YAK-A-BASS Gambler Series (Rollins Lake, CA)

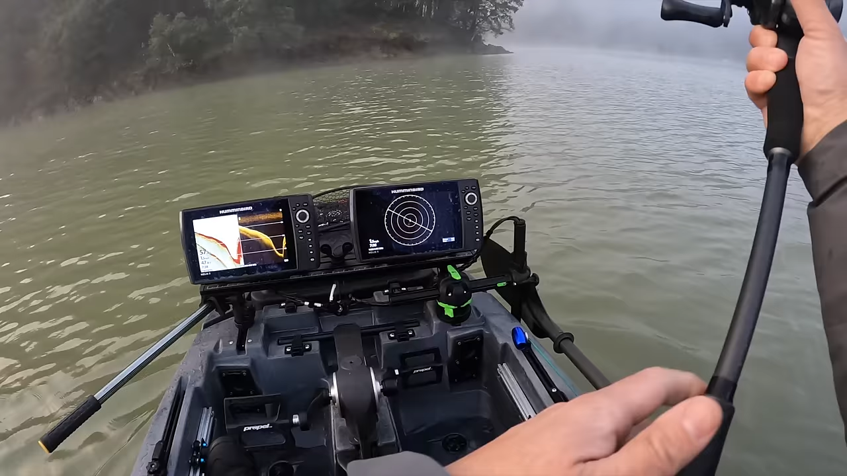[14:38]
I'm gonna sit in 50 foot right here. That's actually where we're staying right there.
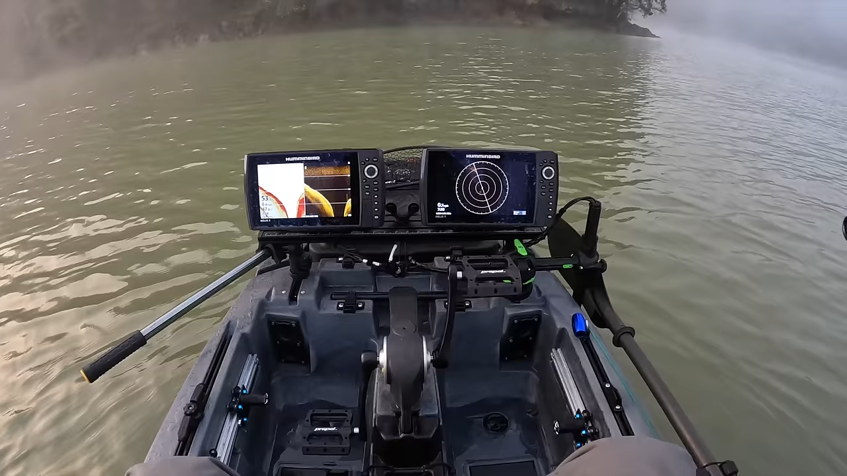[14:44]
This lake is not very big. Pretty skinny. This part of it at least. 47.8 degree water temp.
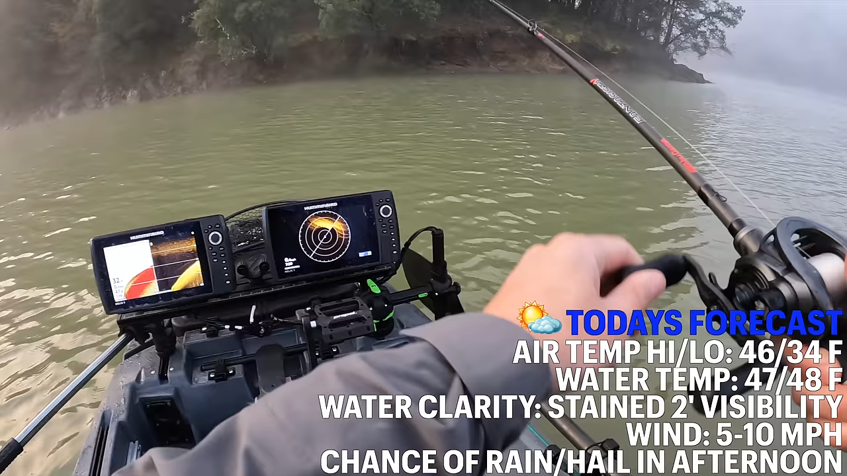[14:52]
Right below me actually. Right below me. There's fish down to 30.
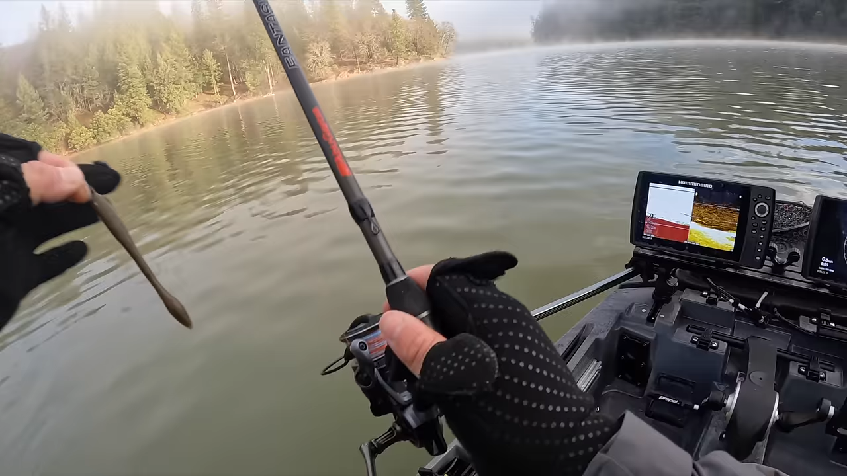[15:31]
Looks like there might be fish down there though.